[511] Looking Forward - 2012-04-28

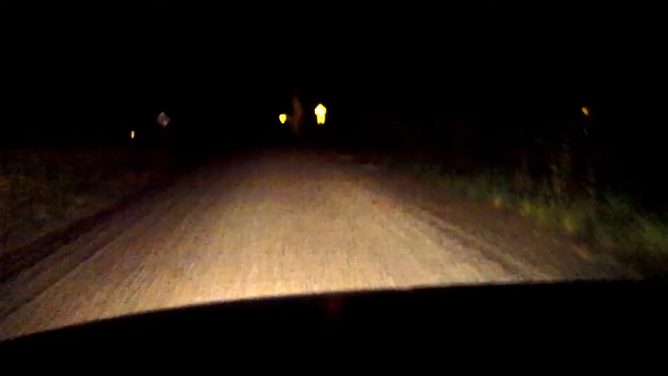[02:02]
This is what I was trying to ride on. And it was about here where I turned around and I still got about two miles to go. So, yeah. I wasn't going to ride this with the bike. Nah, I don't think so. Especially where the rocks get deep and it gets really soft and, like, around turns. Nah, it's just, it feels like it's going to fall over constantly. I didn't like it, so I did. Oh, look, bunny. Bunny!